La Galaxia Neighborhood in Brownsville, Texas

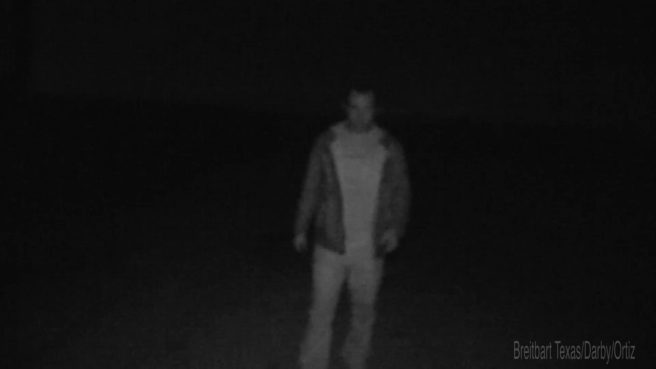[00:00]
I'm Brandon Darby with Breitbart, Texas. I'm on the U.S.-Mexico border in the middle of the night, outside of Brownsville, Texas, just west of Brownsville, Texas, and immediately across the river from Mexico, which is Matamoros, Mexico. And that, of course, is the Gulf Cartel stronghold immediately across the river.
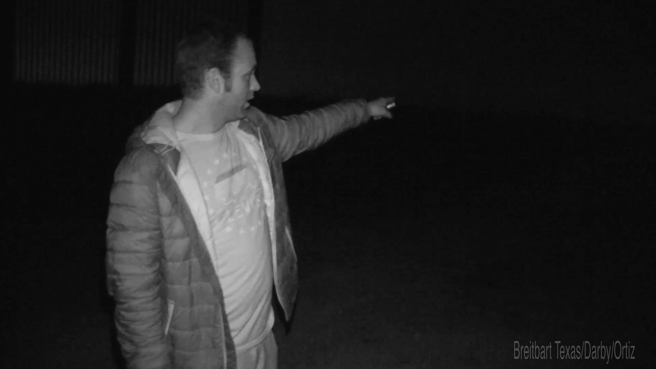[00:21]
This area here, several miles, is a major drug trafficking route, along with illegal immigration that bring people across. So as you can see here, this fence goes on.
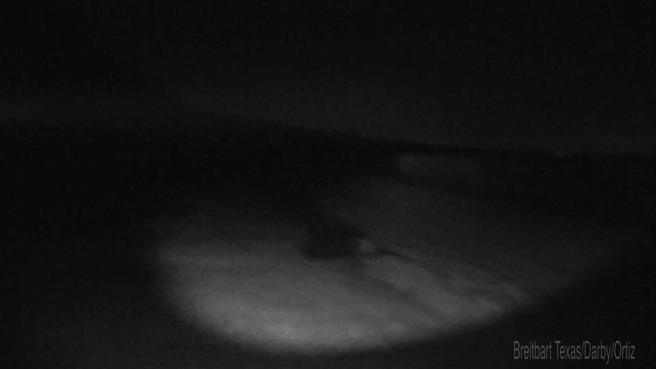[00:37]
We can't see it, but it does, trust me. It goes on for miles, and it stops.
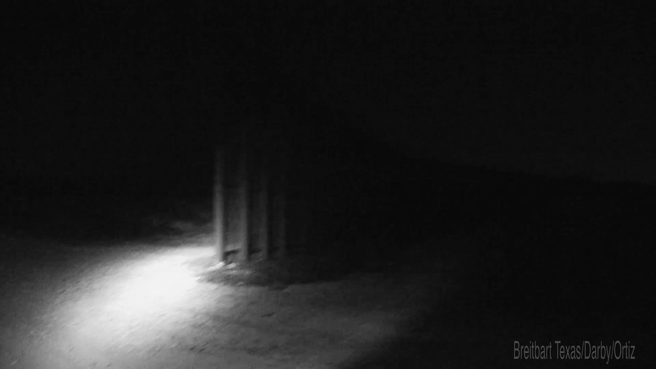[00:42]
And then you come this way, and again, it starts. But it was never fined.
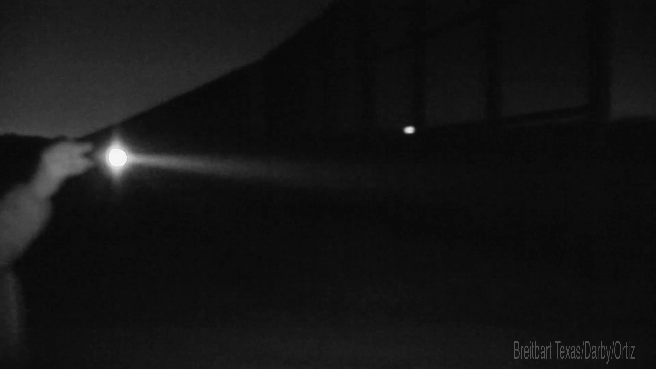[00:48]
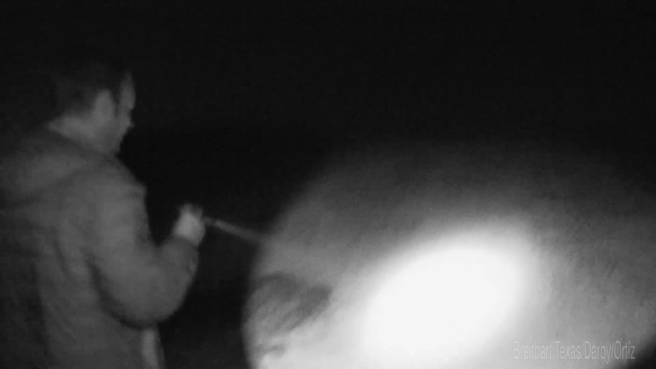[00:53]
Now, immediately behind me, there's a water tower, maybe about a mile and a half, two miles away. And they have a camera on that water tower. They have technology. But see, it can't just watch this area. The camera has to also watch a large area.
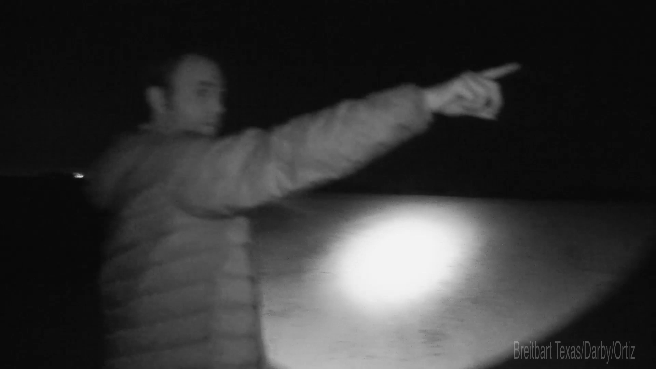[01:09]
There's a rail bridge over here. There's a rail bridge this way. And the rail bridge, sources have told us that the trains come across the rail bridge and they stop for some reason,
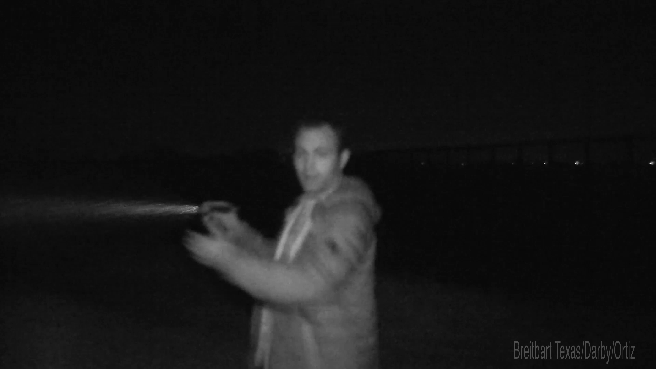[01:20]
and then they keep, they start going again from Mexico. And that's because the smugglers with dope loads jump off and get into the sugar cane. So it really overwhelms, it really overwhelms